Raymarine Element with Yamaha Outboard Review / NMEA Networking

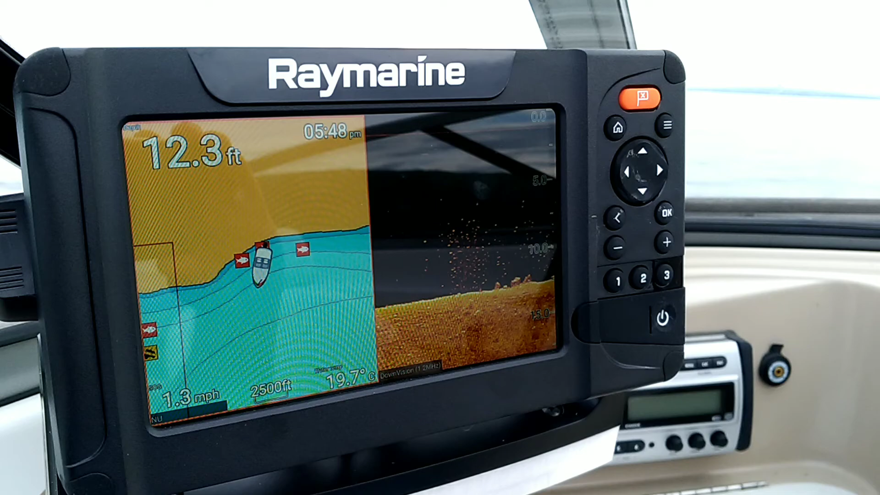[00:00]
On screen: depth 12.3 ft, speed 1.3 mph
So I thought I'd save a few notes on this Raymarine Element 7-inch fish finder. This is actually a relatively inexpensive fish finder. About the only thing that you give up is the touch screen. And I upgraded from about a 10-year-old HDS-5. And you know I gotta say that for my money this is a way better fish finder.
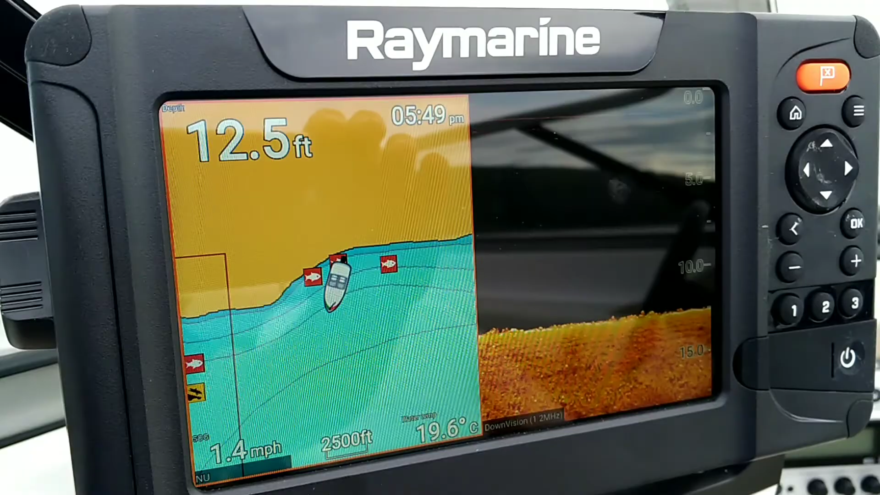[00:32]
On screen: depth 12.5 ft, water 19.6°C, speed 1.4 mph
I know it's not fair to compare devices that are 10 years apart in terms of age. But the one thing that I really notice about the Raymarine is it doesn't give you indications that something's there when it isn't. So this is water that's got really nothing in it.
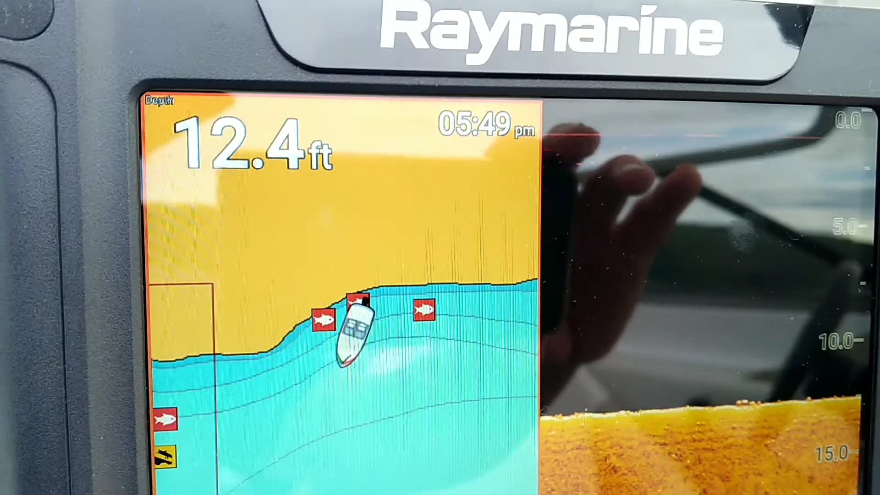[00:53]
On screen: depth 12.4 ft
You're not getting false positives for fish or you're not getting arches because they're seaweed or this kind of thing. I'm not what I would call a professional guy.
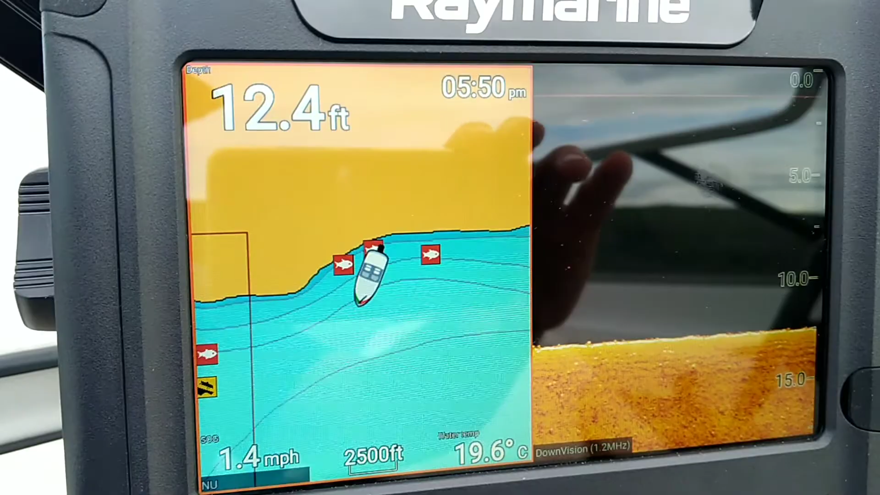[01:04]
On screen: depth 12.4 ft, water 19.6°C, speed 1.4 mph
I only spend maybe if I'm lucky a couple hundred hours a year on the water. So if you're looking for a fish finder that is relatively straightforward and easy to use I think this is a decent one.
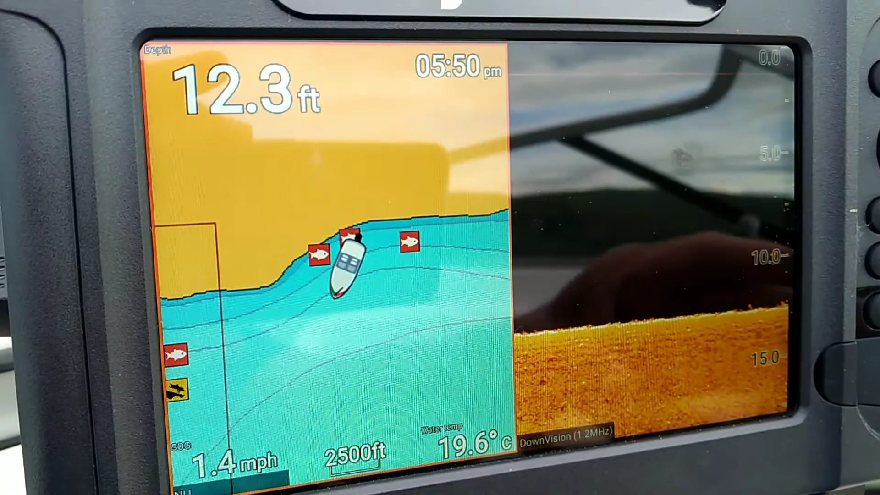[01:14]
On screen: depth 12.3 ft, water 19.6°C, speed 1.4 mph
So from the standpoint of navigating through one
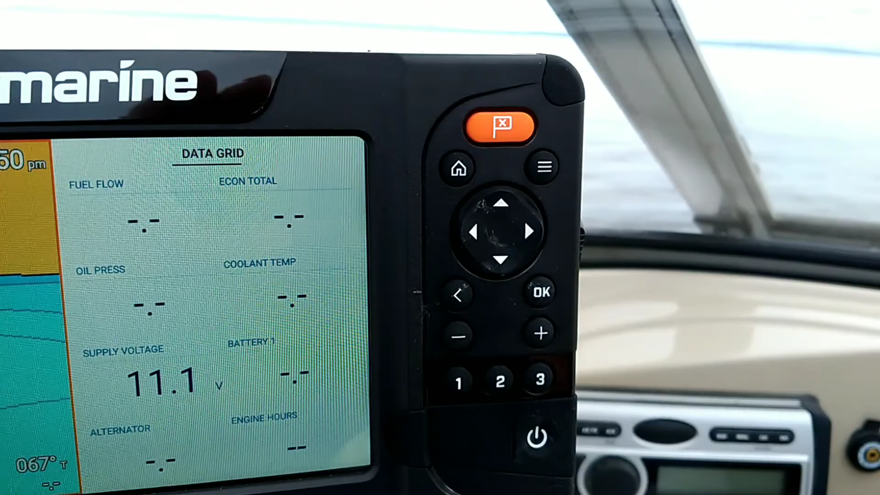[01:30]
I mean if I turn on the engine here the Yamaha basically connects directly into it. I've got various things displayed on here.
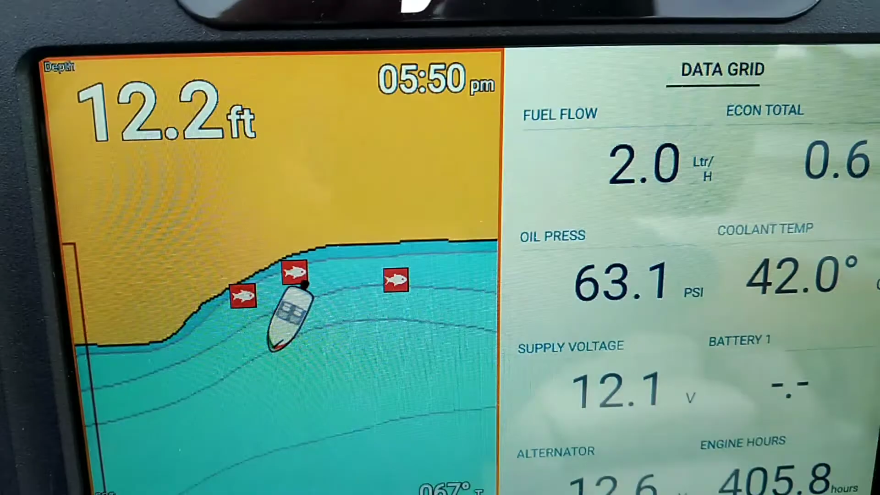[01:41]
On screen: depth 12.2 ft
Alternator voltage, all sorts of temperatures and pressures, oil pressure, coolant temperature, fuel flow. Which is really really nice because you can figure out whether you
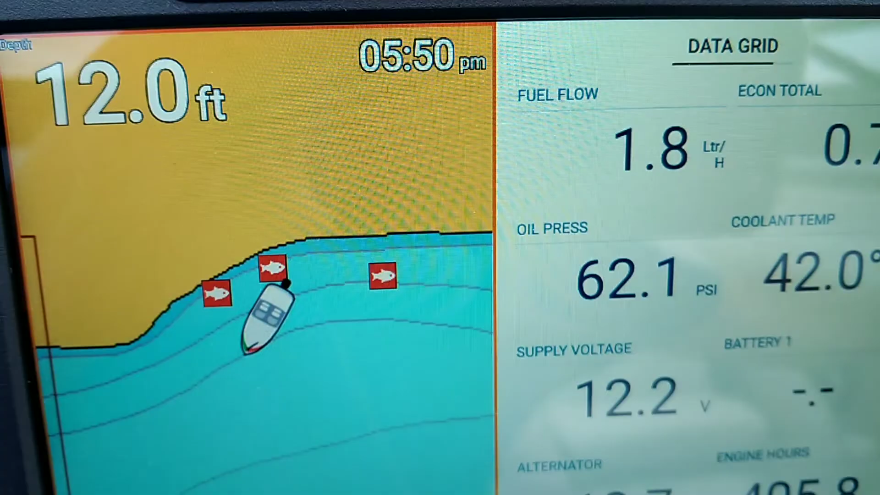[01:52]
On screen: depth 12.0 ft
have your tilt or trim and engine RPM at the
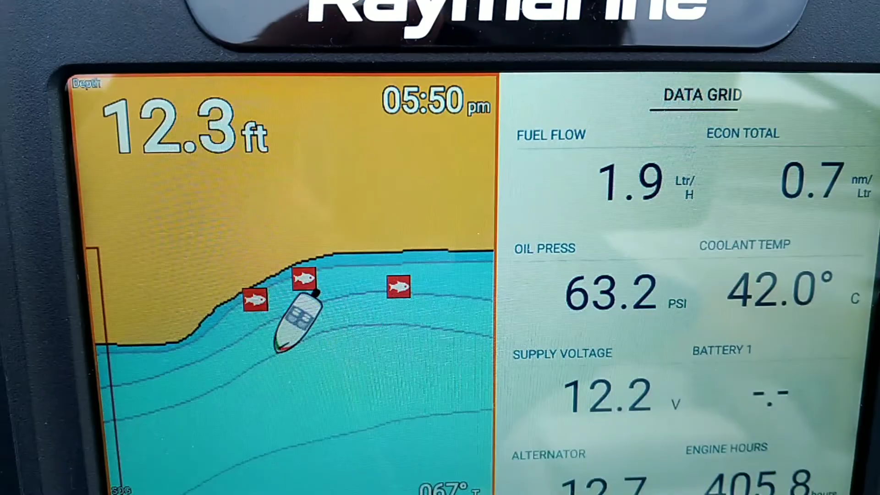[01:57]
On screen: depth 12.3 ft
best combination for what the sort of speed you're getting. And that just works. So if you have I think
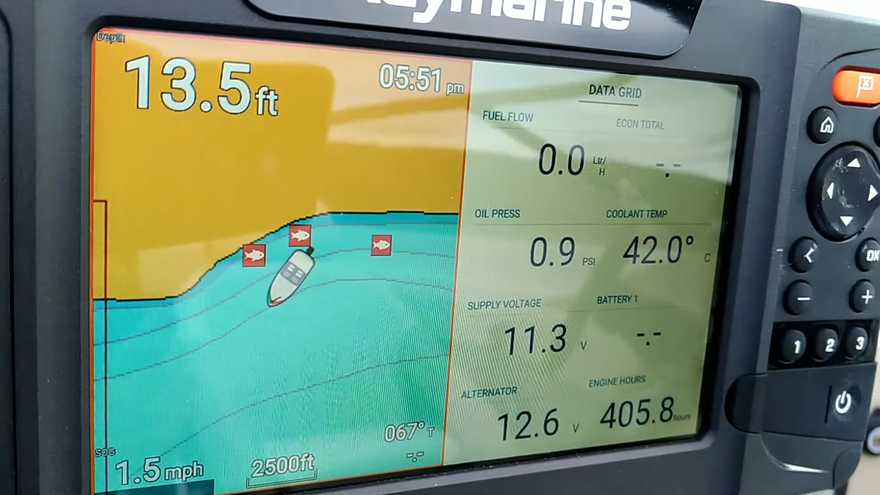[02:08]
On screen: depth 13.5 ft, speed 1.5 mph
it's a 2007 or better Yamaha you buy a cable and you buy
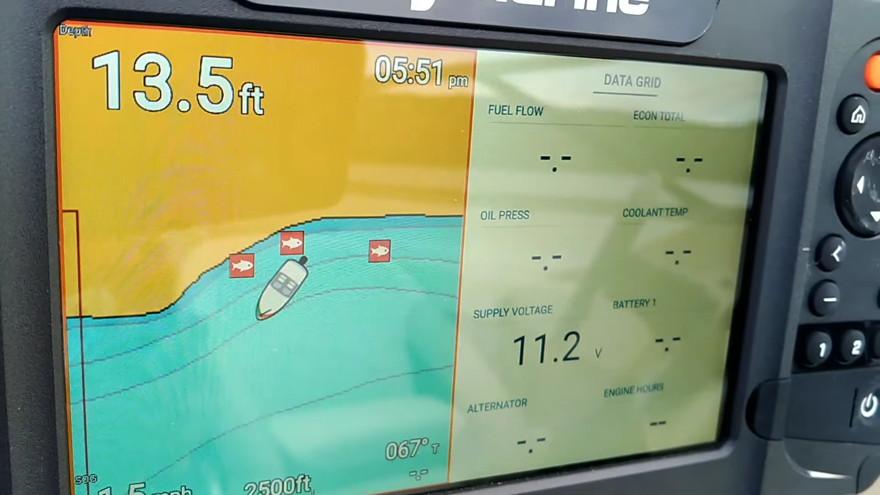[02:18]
On screen: depth 13.5 ft
And for about a hundred bucks you get that functionality. And there's nothing special.
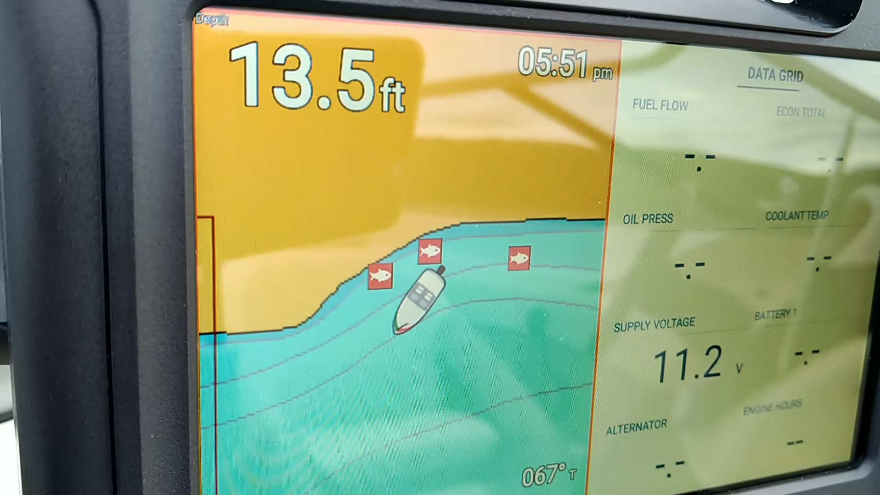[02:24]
On screen: depth 13.5 ft
You just hook it right into the fish finder and it just seems to work. So you know other engines might have something a little bit more complicated. I don't know.
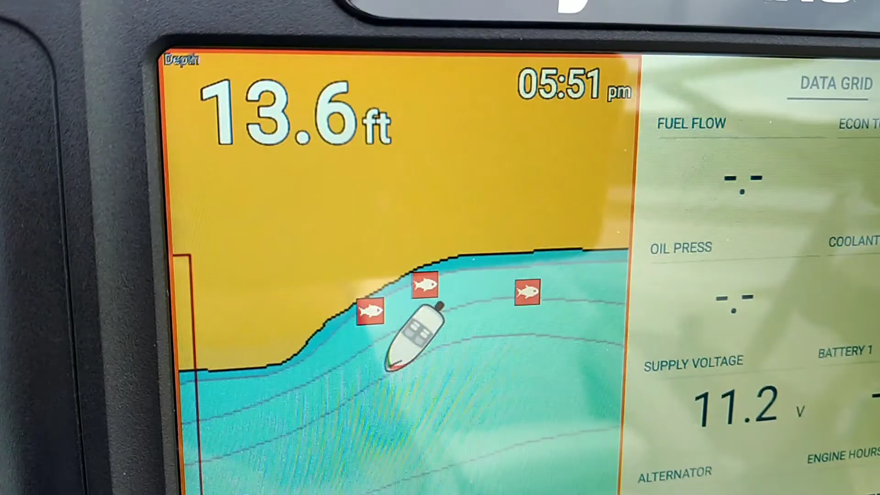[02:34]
On screen: depth 13.6 ft
So this is the standard chart.